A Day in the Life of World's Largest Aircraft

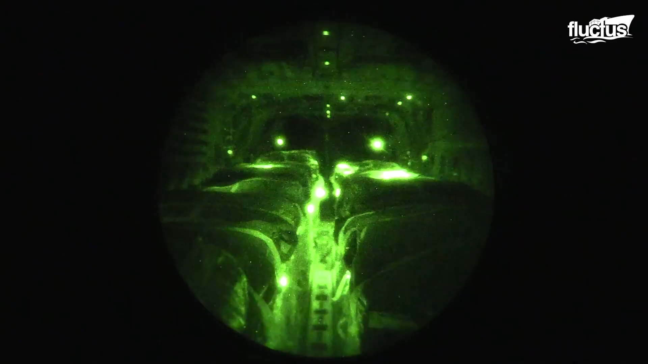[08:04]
the 774th Expeditionary Airlift Squadron took off from Bagram Airfield in a C-130 J Super Hercules to airdrop supplies to a secret location in Afghanistan.
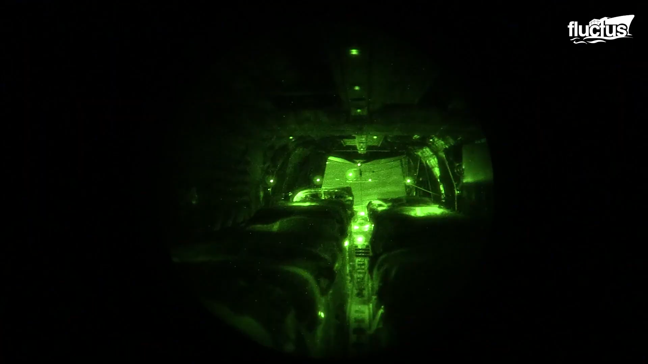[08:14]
Operating under the cover of darkness, aircrew unleashed multiple crates to resupply troops on the ground.